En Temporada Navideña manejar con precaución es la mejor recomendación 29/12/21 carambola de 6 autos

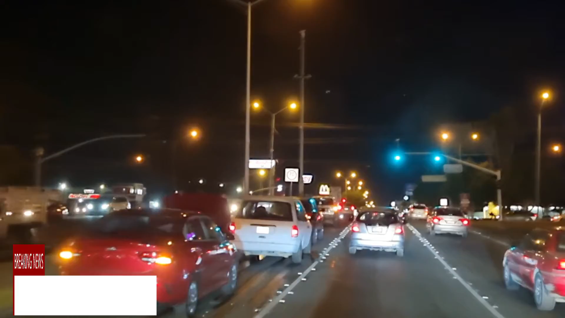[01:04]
varios carros chocados por favor cuando conduzca maneje con mucho cuidado yo lo estoy haciendo con un agitamento especial para el carro gracias para manos libres gracias